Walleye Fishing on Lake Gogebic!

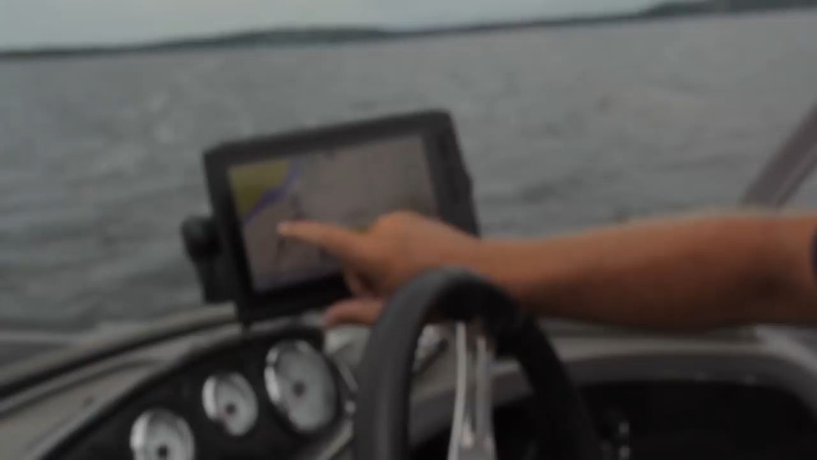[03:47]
What you'll see here is just groups of fish holding in that 15 foot range.
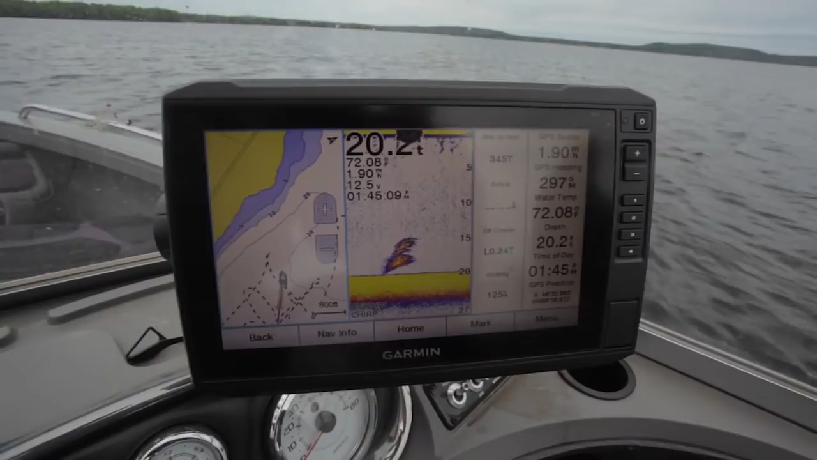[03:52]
On screen: water 72.08°F, speed 1.90 mph
But if you'll look close, you'll see lone fish right there at 10.
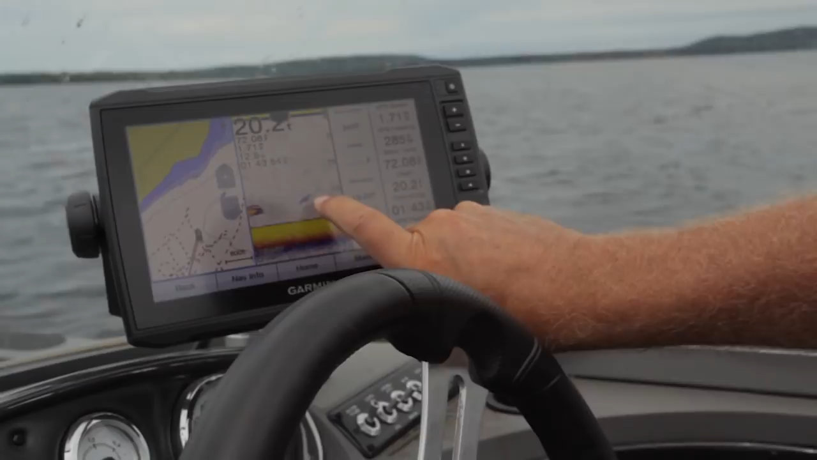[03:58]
There's another one right there at 15. And what's happening is when we get into this more blank screen like right there, it seems like all of our fish were catching. We're not catching when the screen is loaded with bait pods. It's when you see that individual bait pod with a lone fish by it.
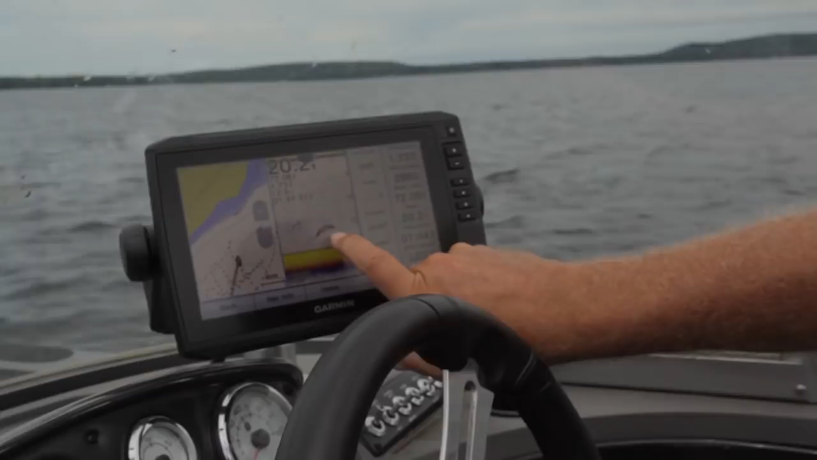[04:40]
Our baits are more able to be picked out by the walleye. So if you look again, there's another group of maybe one or two walleyes just holding right there in that 15 foot zone. There's one at 10 foot right there. And there's another one.
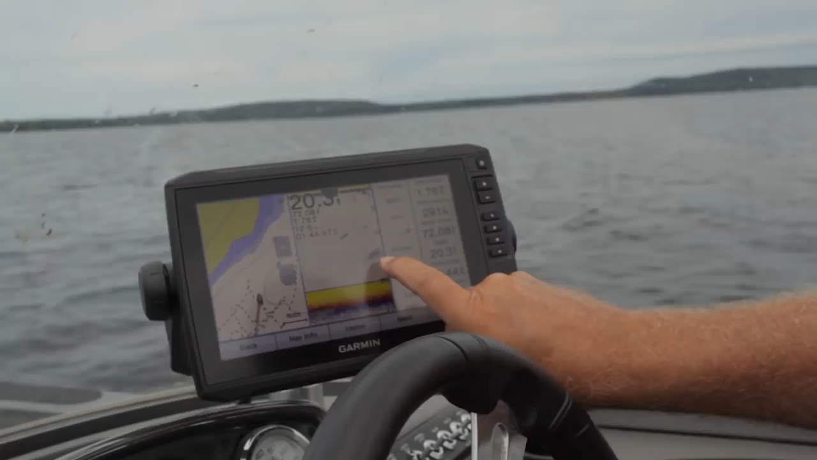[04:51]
There's a couple more. So you're seeing them really where their screen is blank, where there's not a lot of bait pods. You're seeing a lot more individual walleyes. When we see that on our screen, that's when we're catching fish.